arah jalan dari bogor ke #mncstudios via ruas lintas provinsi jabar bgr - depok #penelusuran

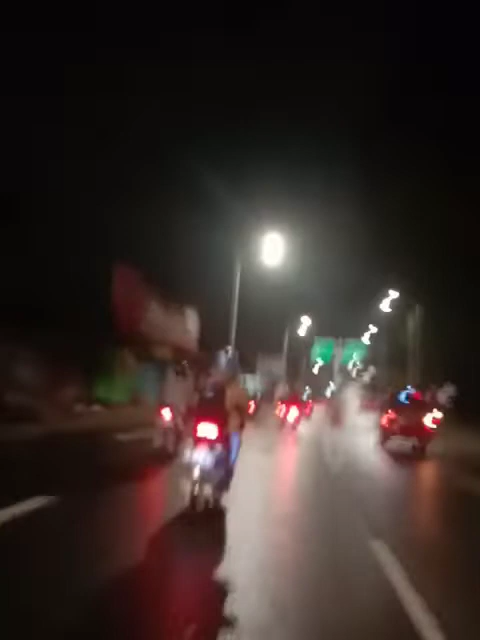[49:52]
Ini dia, jalan balik Lenteng Agung, 22 Depok, lewat Reoto Newton, saudara ya. Kita gak usah dengan kamu di Twitter, atau seminggu, Kalibata Pancoran ya.
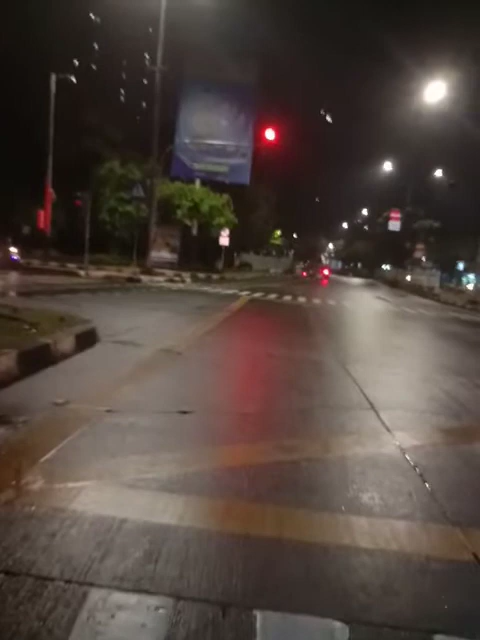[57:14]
Saya masih di Jalan Warung Buncit Raya ya. Oke. Okay. Oh, motornya langsung jalan. Kita langsung ikuti mereka ya.